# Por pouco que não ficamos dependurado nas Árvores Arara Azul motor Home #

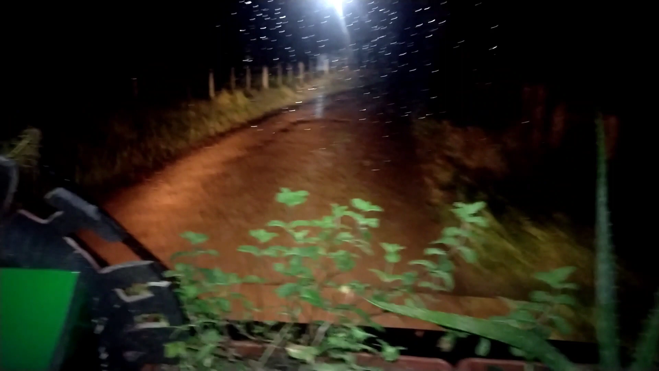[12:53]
Na estradinha de terra. E tá começando a chover de novo.